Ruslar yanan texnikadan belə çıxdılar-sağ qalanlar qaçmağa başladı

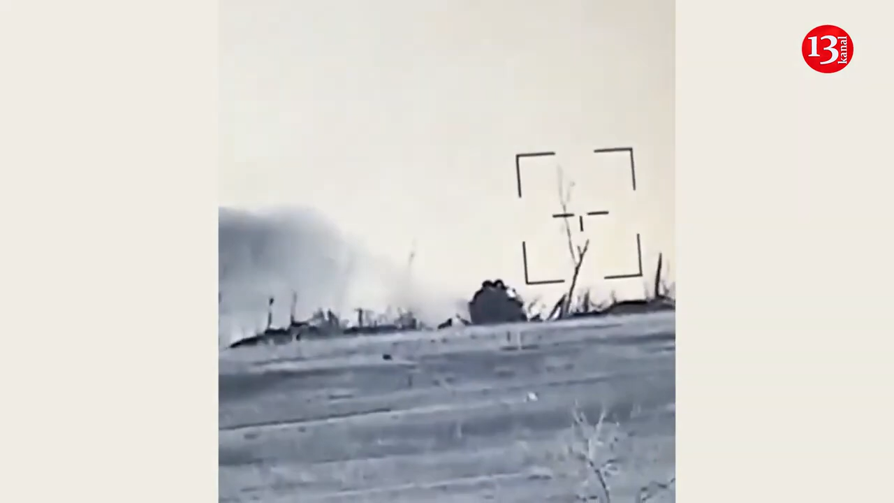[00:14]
Ukraynalı döyüşçülər işğalçılara məxsus zirehli döyüş maşınına artilleriya zərbəsi indirib. Nəticədə döyüş texnikası ilə yanaşı düşmənin canlı qüvvəsi də məhv edilib. Sağ qalan düşmən əsgərləri isə qaçmağa çalışıb.